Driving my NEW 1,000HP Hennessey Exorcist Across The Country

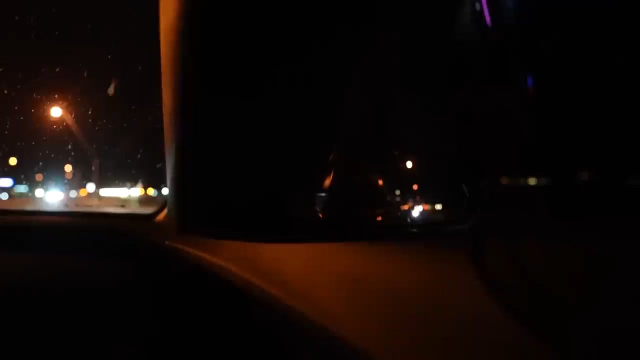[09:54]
We got a Mustang on our tail. Is he not going to? Oh, here he comes. Oh, you didn't have to do it like that.
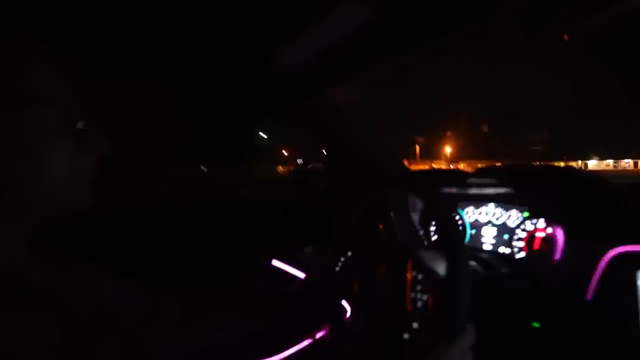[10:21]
I didn't even downshift. All right, so it is a V8. What's up, brother? Oh, he's got a 1320 sticker.